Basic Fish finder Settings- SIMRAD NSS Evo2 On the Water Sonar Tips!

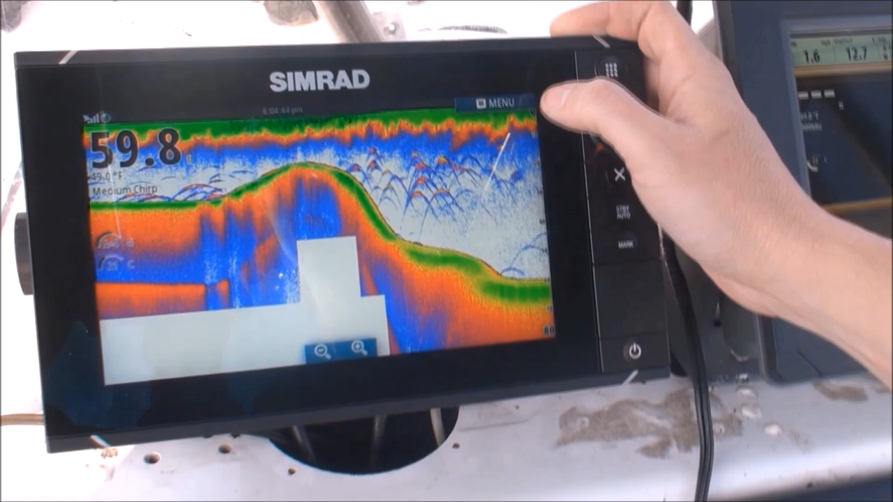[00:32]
We have medium chirp sonar. It says here's our temperature. First thing I'm going to do is hit menu. And what I want to hit first, I always adjust first, is my color, my palette. This palette here is selected. Green is the color for bottom. So I like to turn that up till I get a really good solid bottom color. That's a hair too high.
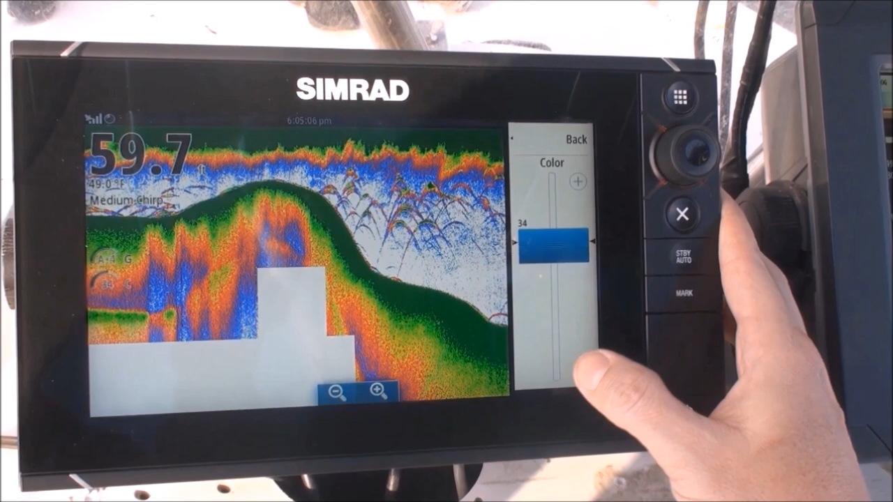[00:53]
On screen: water 49.0°F
I'm going to back it off a little bit. You see, I like the solid green and then slowly to break it up. I'll usually go anywhere between 30 to 40 here. So 32 looks pretty good.
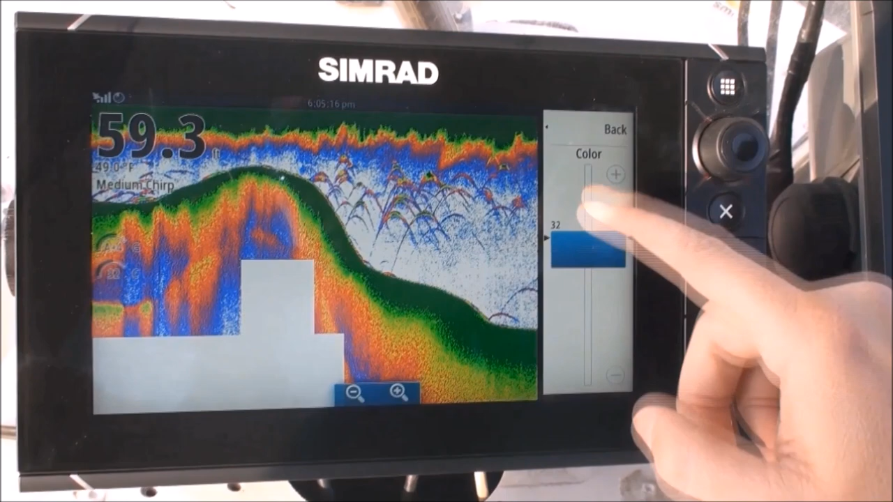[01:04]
I'm going to back out of that. After that, I like to go into my gain and make sure that's on auto. Right here it's auto plus 4. I want to go straight back to auto. The auto gain on the NSS Evo 2 is fantastic. It'll increase the power of the gain as we go deeper and decrease it as we go shallower automatically.
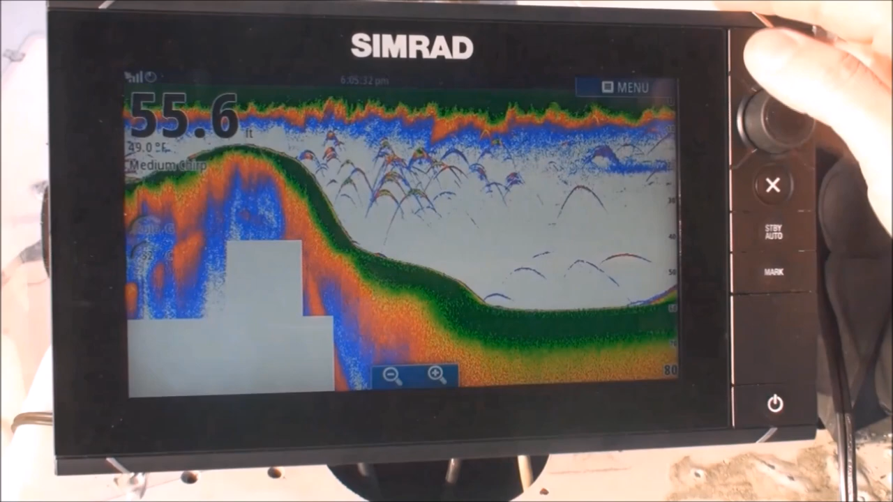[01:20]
On screen: depth 55.6 ft
So I never have to touch it usually. Next thing I like to do is I hit advanced. This time variable gain, okay? What it'll do is, as I raise it, it removes any trash up here higher in the water column. I don't need to know what's 1 foot under my boat when I'm in 30 feet of water, 50 feet of water in this case.
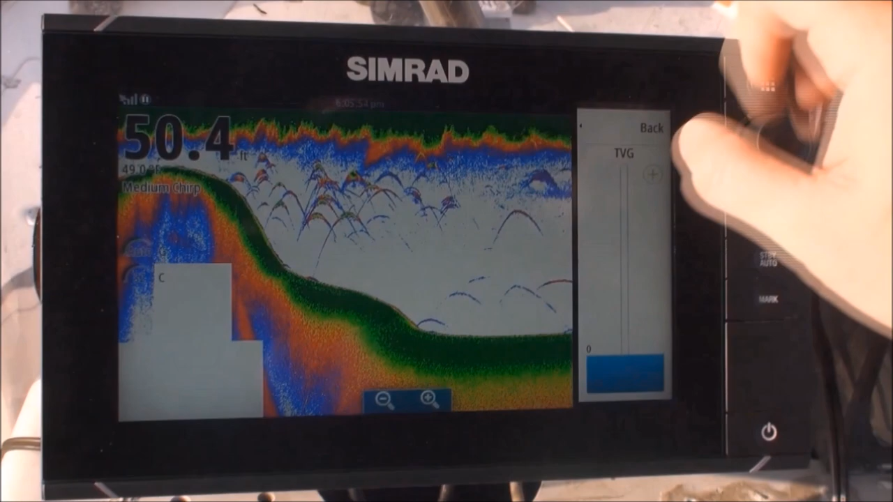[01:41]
On screen: depth 50.4 ft
So I'm gonna go ahead and raise it to 1. It gets rid of all that, but all my other returns are in there. So 1 is high enough. I will go as high as 3 on that sometime. Pink speed, crank it up, max, all the way.
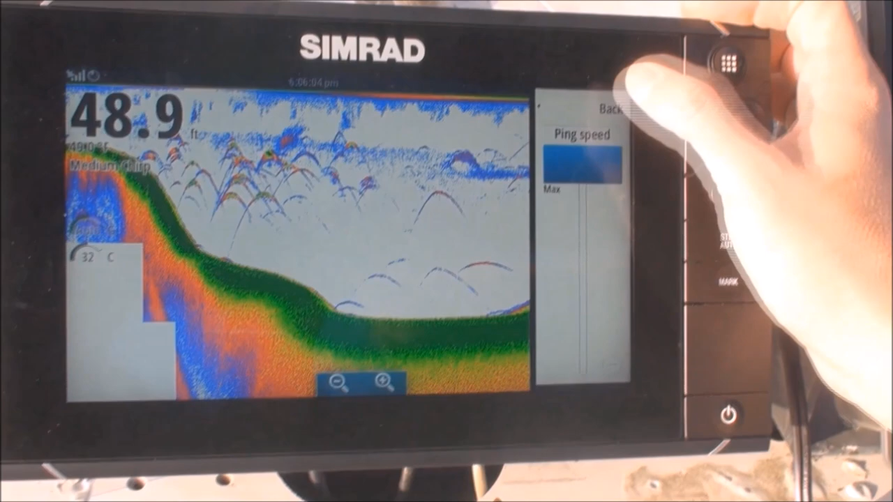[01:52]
On screen: depth 48.9 ft
Puts more power into the water. I won't miss any returns. Range, it's on auto right now, but if I know I'm going to be in a certain depth, I usually take it out of auto.
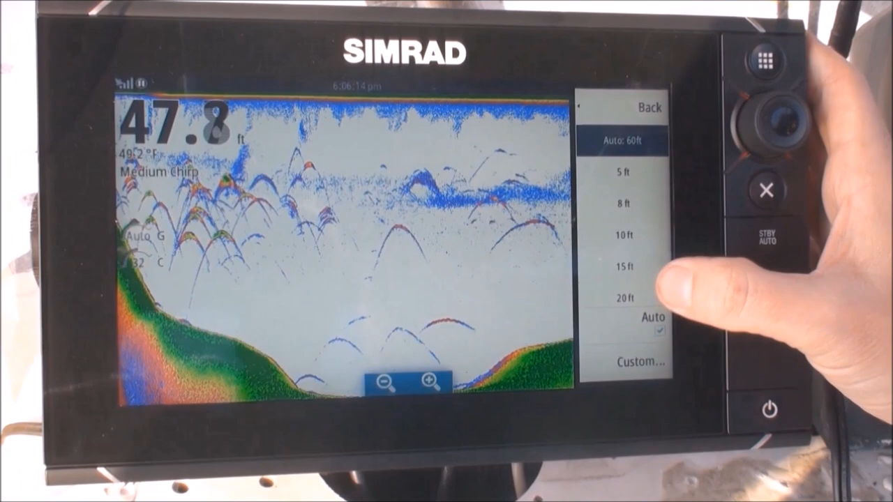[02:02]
Right here, we go to 40. Obviously, the bottom is off.
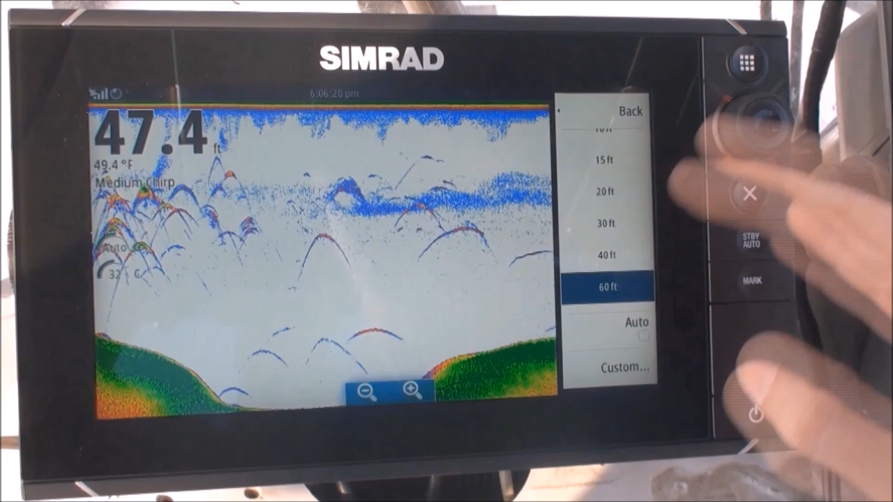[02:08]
On screen: depth 47.4 ft, water 49.4°F
60 is pretty good here. I can also put in a custom. It's like if I want to put in 50 really quick here,
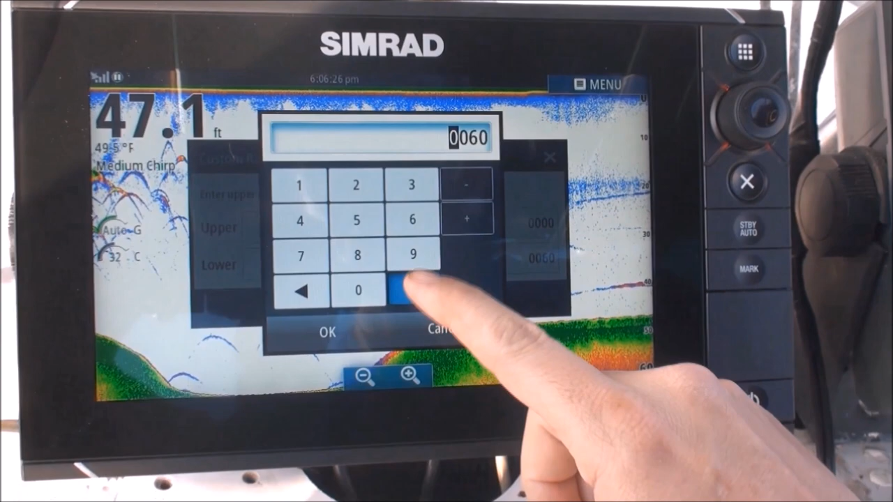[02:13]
On screen: depth 47.1 ft, water 49.5°F
just change that digit to 5. Okay, okay.
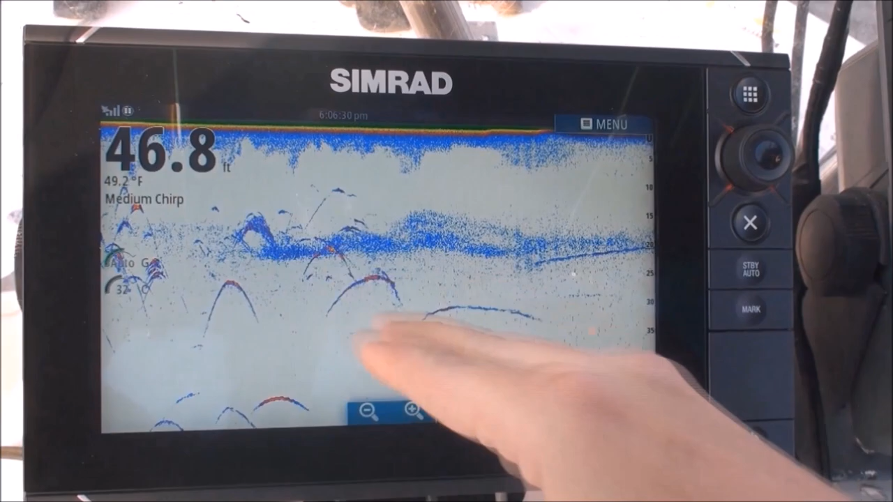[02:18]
On screen: depth 46.8 ft
Now I put in a custom range of 50.
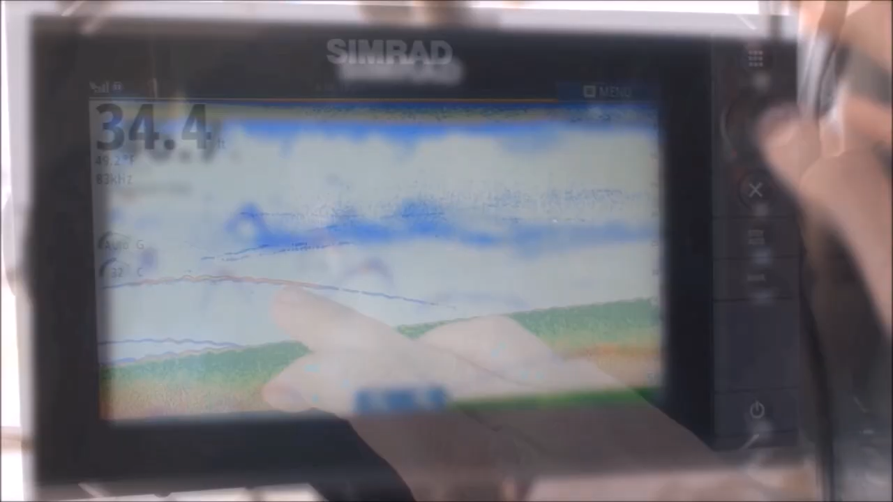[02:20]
All right, anytime I see a mark here, I can go ahead and touch it. It'll show me the distance from the boat.
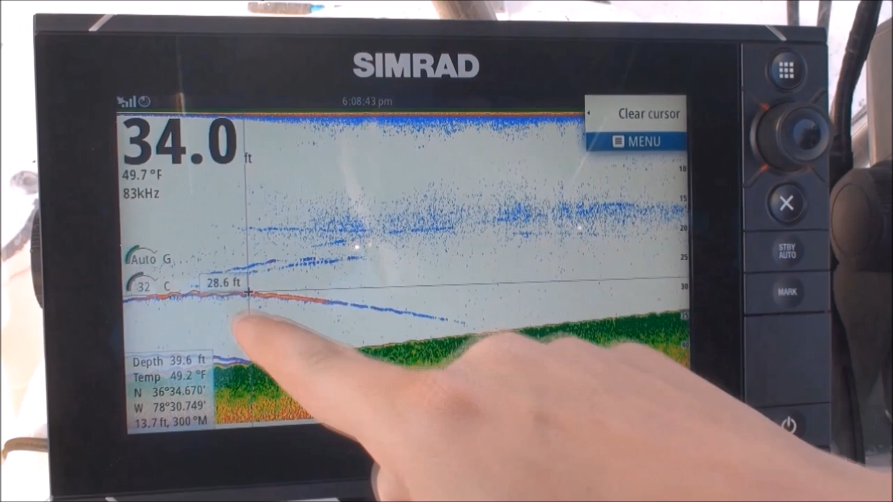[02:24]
That's 28 feet down. Has the numbers right here. I can save that as a waypoint and clear the cursor.
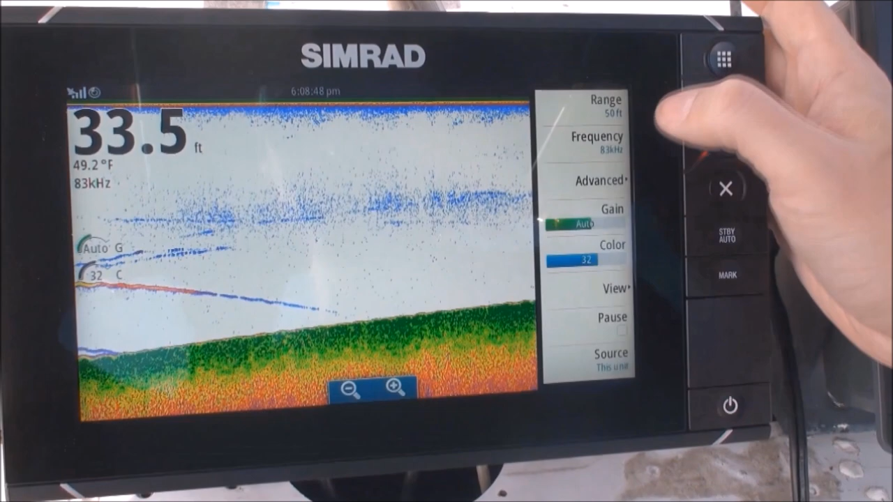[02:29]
On screen: depth 33.5 ft, water 49.2°F
I can also change the view here and select my palette. Has palettes here that are better for nighttime, daytime, direct sunlight. You can see how easy that is to switch. This one I just prefer.
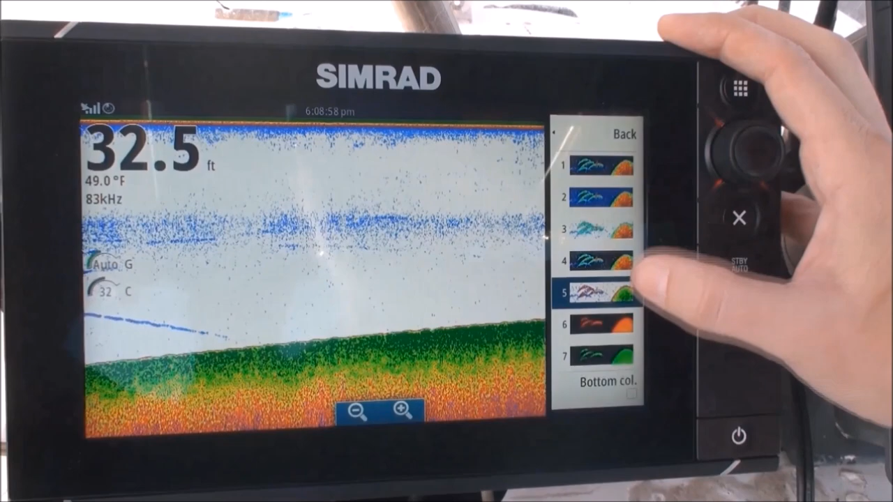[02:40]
On screen: depth 32.5 ft, water 49.0°F
There's another one I like, palette number 2. I usually keep it on 2 or 5.
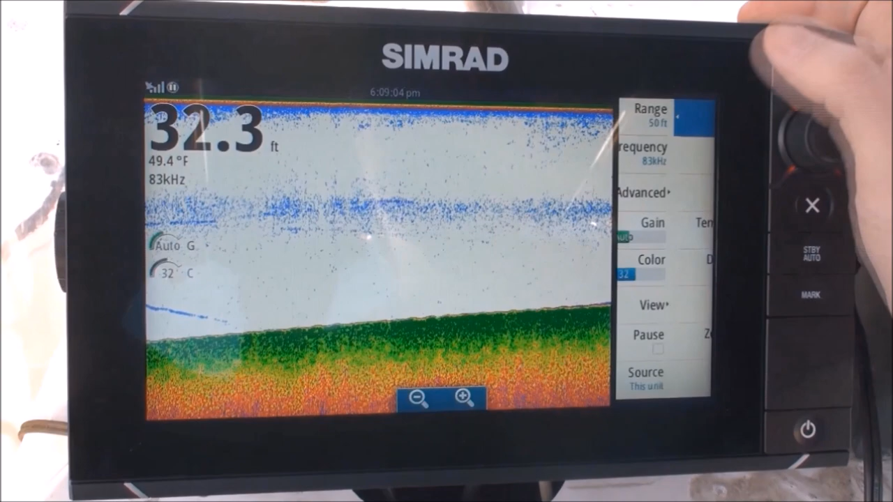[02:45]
On screen: depth 32.3 ft, water 49.4°F
That's it. That's the basic operations of your NSS Evo 2 for a fish finder. Please stay safe on the water and leave a few for me.